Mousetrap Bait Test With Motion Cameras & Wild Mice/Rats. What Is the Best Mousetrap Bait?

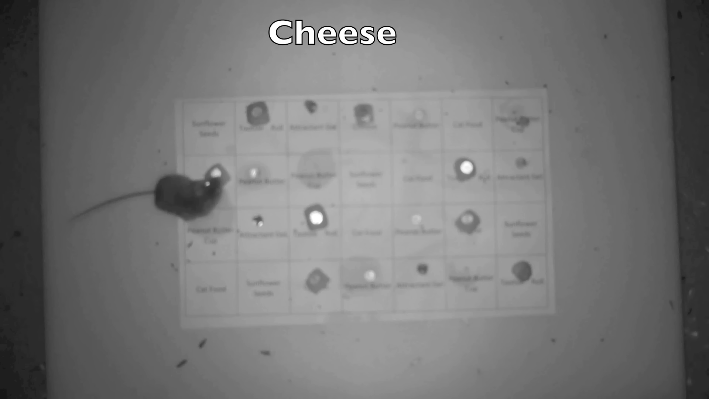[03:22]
Here's the results after just one night out in the barn with wild mice.